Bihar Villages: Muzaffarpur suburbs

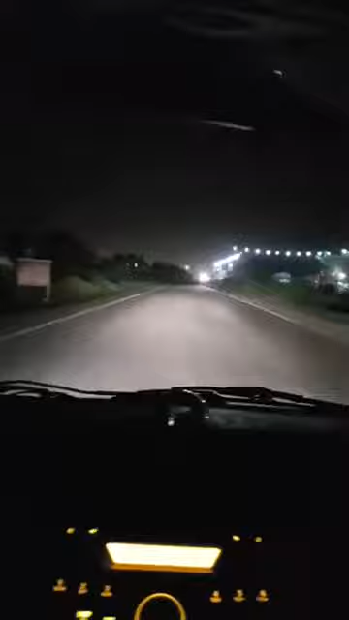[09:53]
चूंकि आदत हो गई खुली जगह में बैठने की, जब तक वो मच्छर दो चार नहीं काटे। हाँ तो जो मोशन जो है वो बाहर अभी हम लोग बहुत ही जल्द घाटी पहुंचने वाले हैं और आपको कुछ हम लाइटिंग दिखलाएंगे, वो घाटी थर्मल पावर का है जो कि बिजली सप्लाई करती है मुजफ्फरपुर सिटी को।
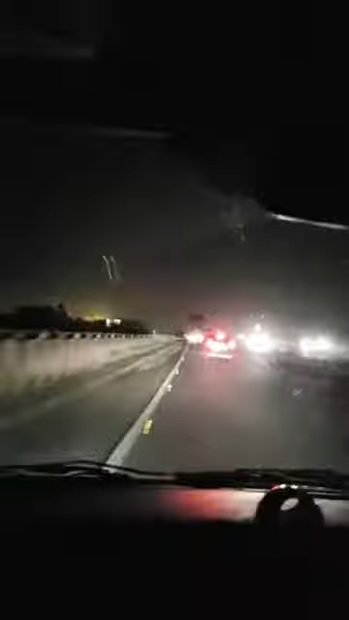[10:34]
और आपको यह है मुजफ्फरपुर हमारा बिहार, ये देखिए कुछ लाइटिंग दिखती होगी माशाल्लाह चमक रहा है लोगों ने बना करके रखा है इन लोगों को देखना चाहिए